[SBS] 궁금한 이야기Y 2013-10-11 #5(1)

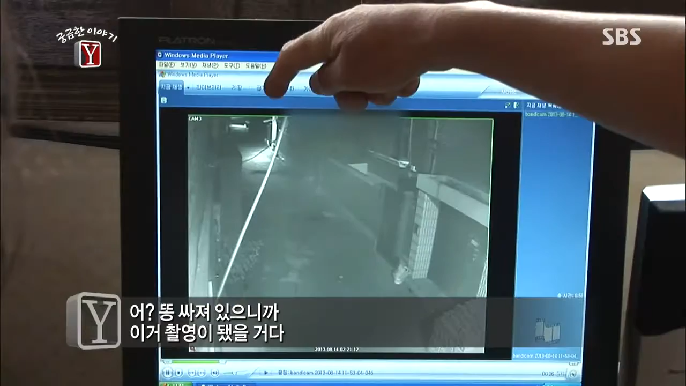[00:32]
꼼꼼한 듯이 나오죠, 이게 처음에. 박 씨 부부의 고민거리였던 불청객의 정체가 밝혀지는 순간입니다. 그런데 나오죠. 이게 나체로 돌아다니는 거예요. CCTV 화면에 찍힌 불청객의 모습이 충격 그 자체입니다.
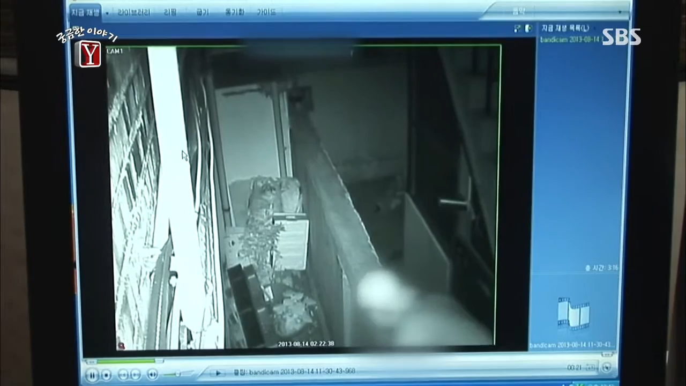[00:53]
안쪽으로 들어온 그는 실오라기 하나 걸치지 않은 건장한 남자인데요. 민망한 모습으로 그는 두리번거리며 무엇을 찾는 듯이 담 위를 걸어다닙니다. 손에는 두루마리 화장지를 들고 있는데요. 그러다 조심조심 박 씨 부부의 뒷마당 쪽으로 내려갑니다. 이곳이 바로 대비현이 발견된 곳인데요. 여기가 사각지대예요.
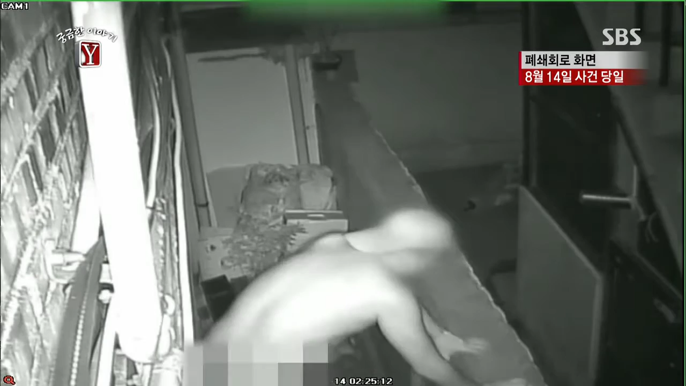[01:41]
2분 동안 사라졌다 다시 나타난 남자는 다시 담을 넘어 왔던 길로 되돌아가는데요. 큰 일을 해결해서인지 골목을 뛰어가는
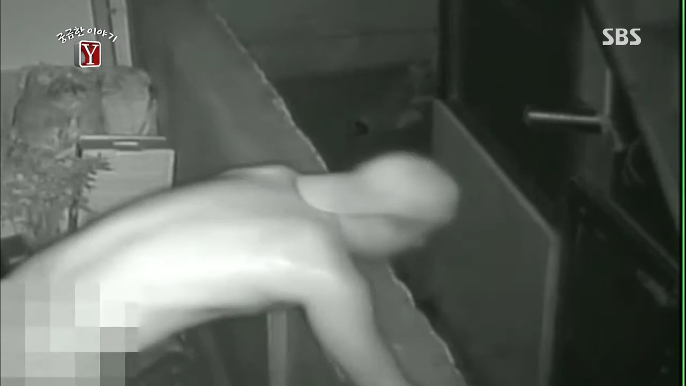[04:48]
알몸으로 돌아다니는 그의 손엔 화장지 외에 다른 물건은 보이지 않습니다.